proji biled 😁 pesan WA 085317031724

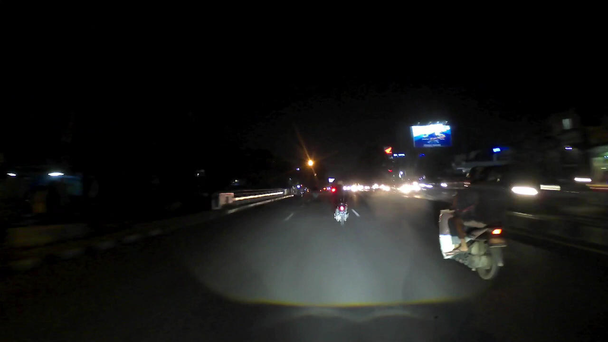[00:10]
Atau bahan untuk pasang di reflektor ya Ini progenya saja, termasuk tombol elektrik leveling Beserta tombolnya Oke, ini cuplikan sedikit Di saat ini saya sendiri Kalau saya berkendara di jalan itu ya Seperti ini, lampu yang saya pakai juga ya Ini progenya dari WST-nya 2,5in juga
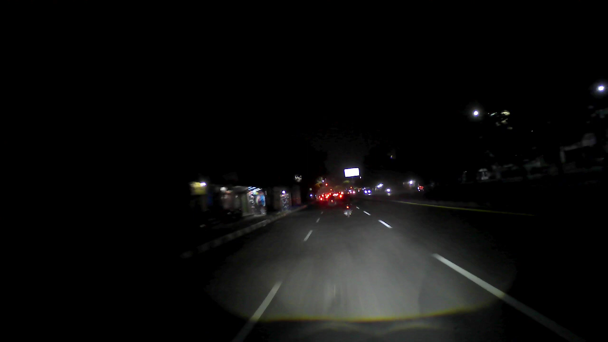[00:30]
Ya cukup recommended lah
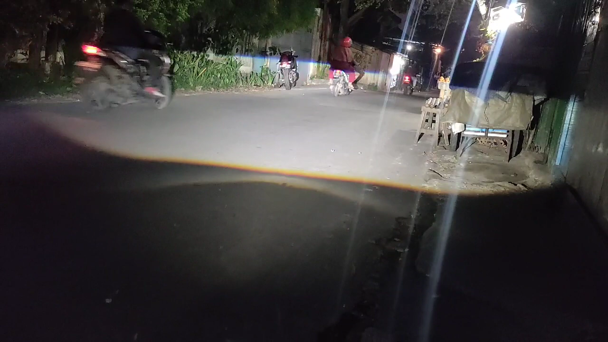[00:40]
Nah ini kalau posisi tidak dipakai di jalan raya Posisi di, nah di area sini nih
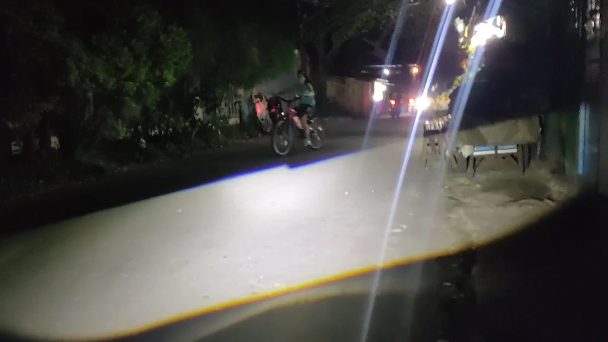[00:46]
Jalannya cukup gelap Walaupun tidak 100% itu di depan juga ada penerangan listrik ya Tapi